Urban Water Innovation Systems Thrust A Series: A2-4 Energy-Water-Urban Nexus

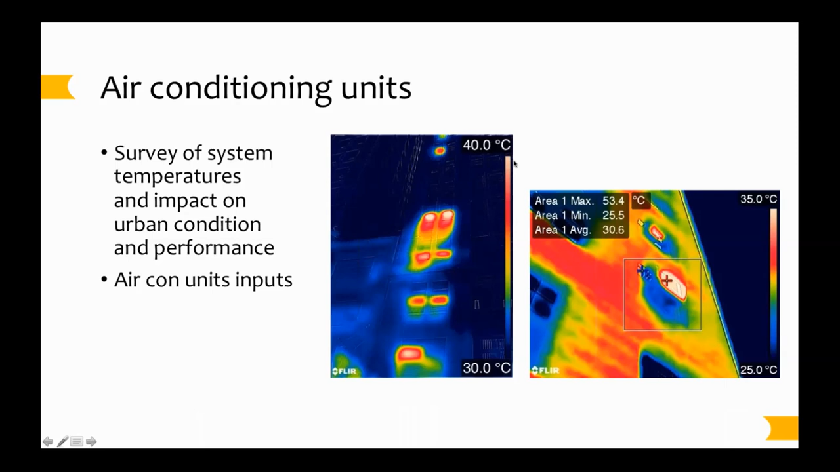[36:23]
You can see it getting above here 55 degrees on the right from these window air conditioning units. And then we kind of looked at the rooftop conditions where you often find in the city
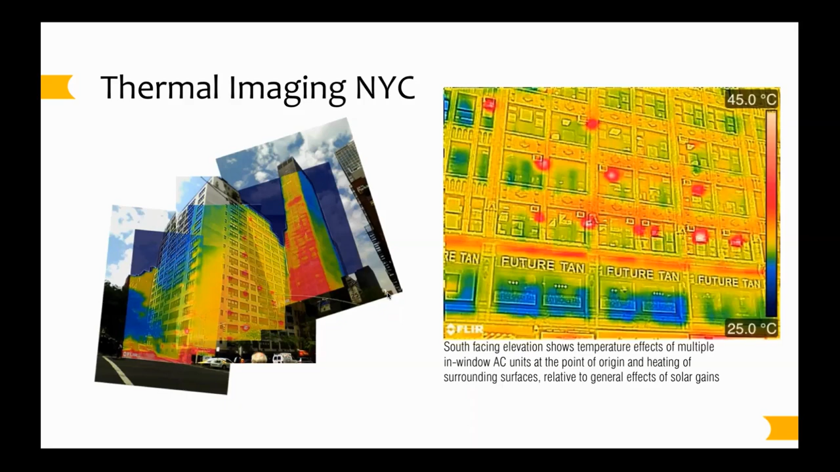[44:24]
On screen: scale top 45.0°C, scale bottom 25.0°C
but they also play a super important role in thermal comfort, so understanding how different views of cities can help us both look at those units that we discussed in the paper we did, understanding how those local surface temperatures
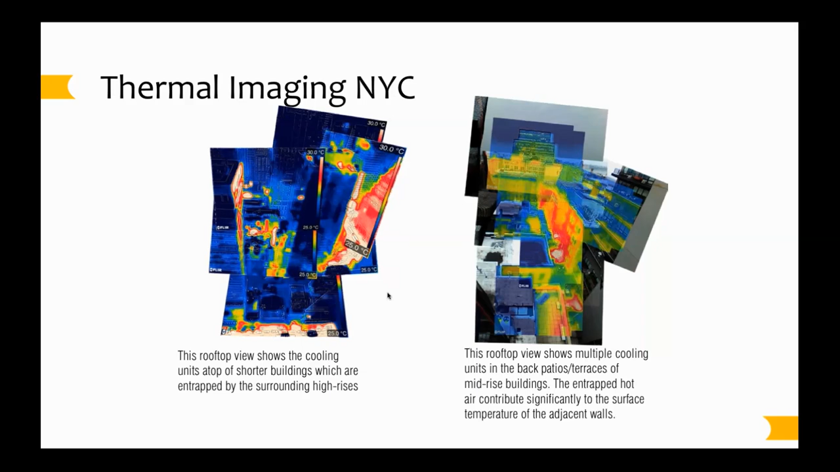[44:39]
can help us infer what's going on around units in terms of their heat rejection. Here's some examples of those sort of nano climates around window air conditioners where the temperatures can get up above 50 degrees,
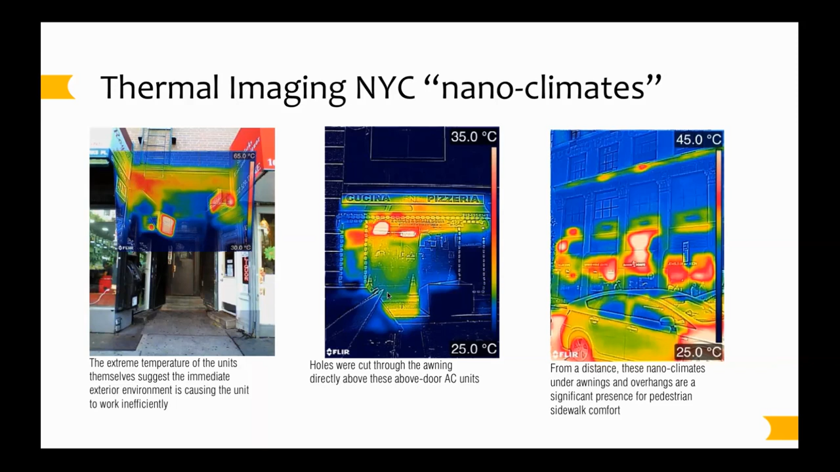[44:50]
causing the units to work much harder. And these little micro air climates are also generating surfaces that are at a higher temperature, and so people like this that are, you know, being nice and comfortable on the left with their iced coffees in their hands are in fact being affected both by the air coming out of that vent, but also by the surfaces generated by the hot air blowing on these overhangs, where the radiation from those warm surfaces will be re-emitted on you.
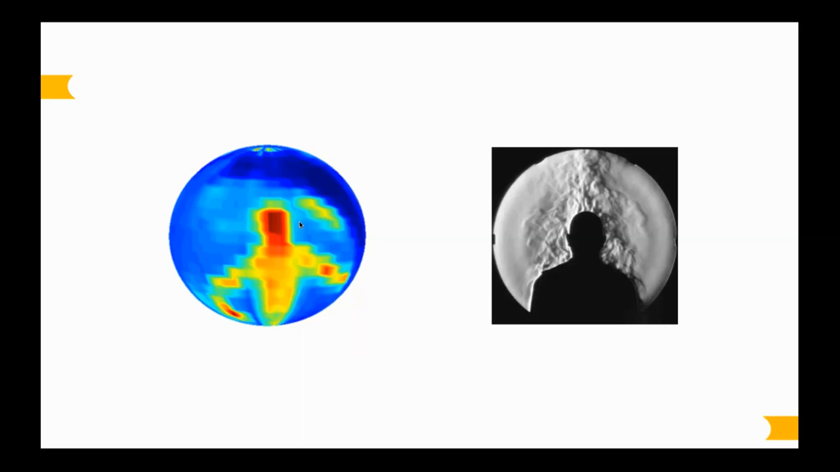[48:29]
But the main takeaway from the thermal comfort we'll come back to very briefly at the end in terms of some of our proposed work that we want to do in the future looking at how radiation works in these environments here in terms of the effect
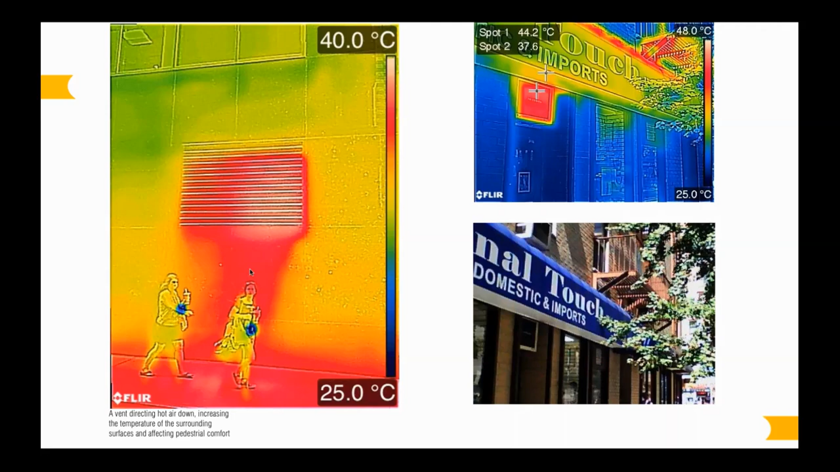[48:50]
On screen: scale bottom 25.0°C
of the urban climate climate and the fact that these people in this image on the left are being affected by the radiation in the system. And of the urban environment and the urban canyon that there's an exchange that's happening that makes you perceive the temperature to not necessarily be what you would measure with an air temperature thermometer.